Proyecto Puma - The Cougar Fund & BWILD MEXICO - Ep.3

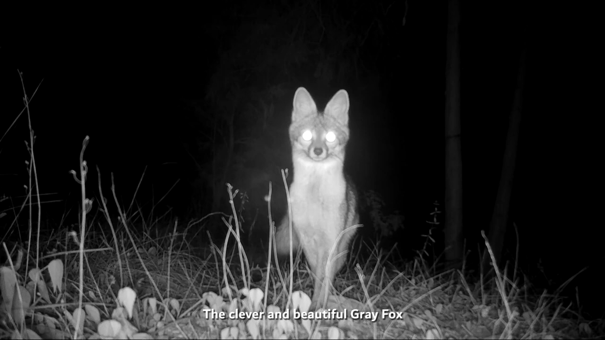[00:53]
El astuto y bello zorro gris.
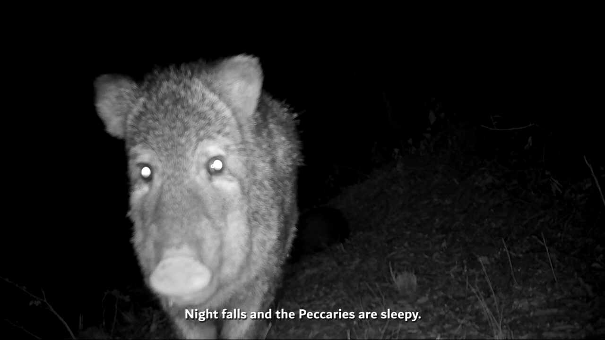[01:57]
Cae la noche y los pecaríes ya tienen sueño.
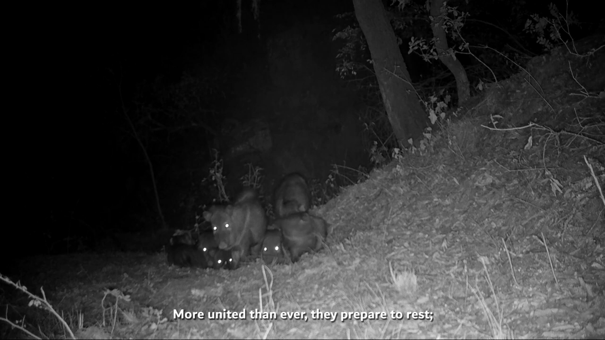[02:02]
Más unidos que nunca, se preparan para descansar. Después de un par de rascadas y una buena sacudida,
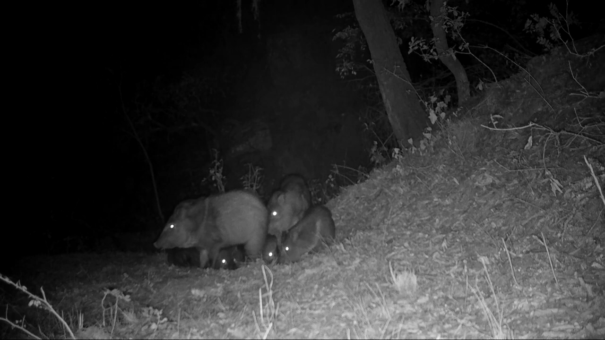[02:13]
todos buscan echarse en el mismo lugar, pero siempre se mantienen alertas. Algo inquieta al grupo. La gran mayoría comienza a escapar, sigilosos,
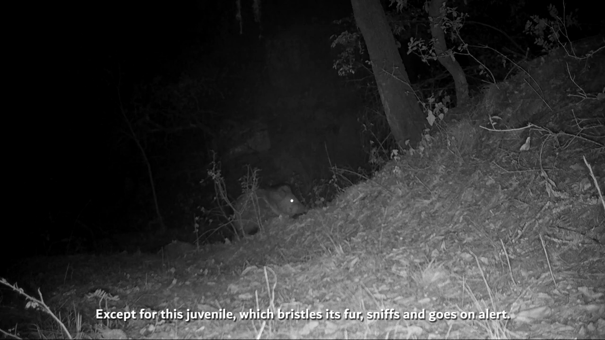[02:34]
excepto este joven que eriza su pelaje, olfatea y entra en alerta. Al final, su instinto lo obliga a retirarse. Minutos después, el puma
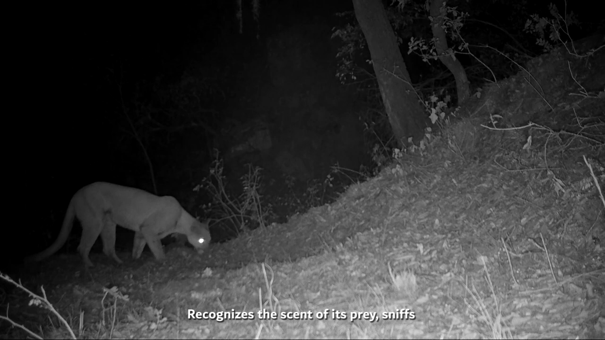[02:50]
reconoce el olor de sus presas, olfatea y marca el territorio.